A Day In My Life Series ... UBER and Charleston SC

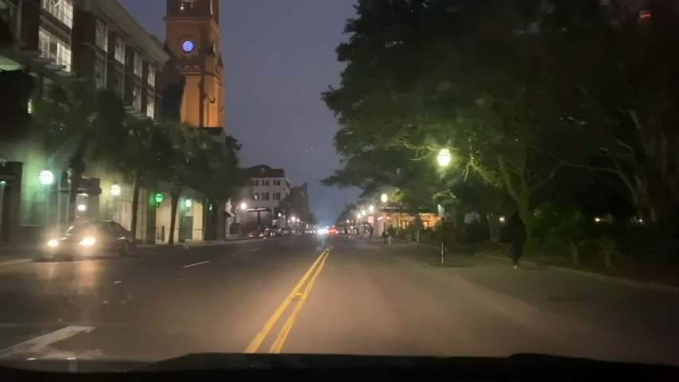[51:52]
yay it is finally nighttime so we made it to the end and we're about to go down king street and if you know what king street is comment